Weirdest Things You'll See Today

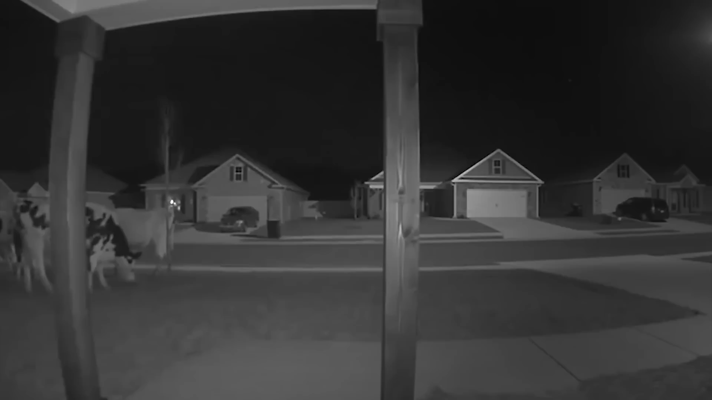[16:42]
Night of the Walking Cows Imagine looking out your ring doorbell or house security cams to see a herd of cows just strolling on by, leisurely grazing your lawn. That's exactly what happened to this homeowner after a massive herd escaped their pen and invaded the nearby suburb.
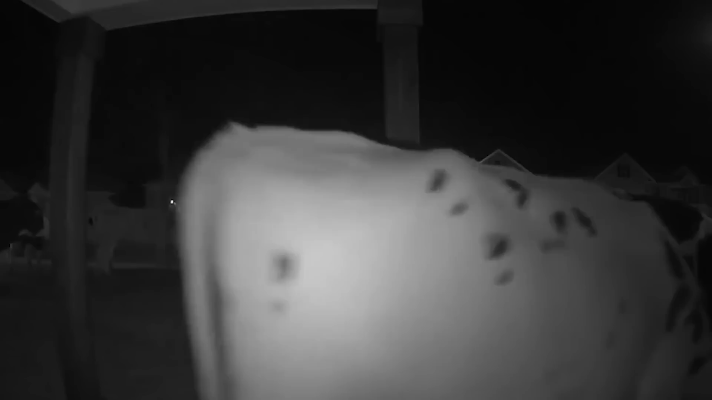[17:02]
The resident said the cows completely devoured her plants and she just had them newly landscaped. The rest of the neighborhood suffered a similar fate, but no one else caught them in the act.